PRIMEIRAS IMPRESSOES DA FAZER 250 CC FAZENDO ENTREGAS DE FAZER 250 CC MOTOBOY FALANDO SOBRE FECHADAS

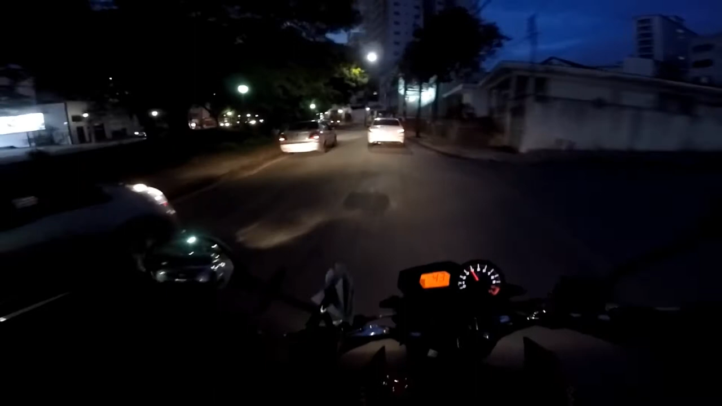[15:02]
trás Esse cara tá trocando de faixa toda hora Deu uma buzinadinha Senão ele troca de faixa Cima de mim Você entendeu, pessoal? Então é o seguinte, cara Muito cuidado Tá? Mais uma vez Agradeço a todos aí Que acompanham o canal Barberá de Poços de Caldas Né, meu? Sem palavras, cara Carinho é muito grande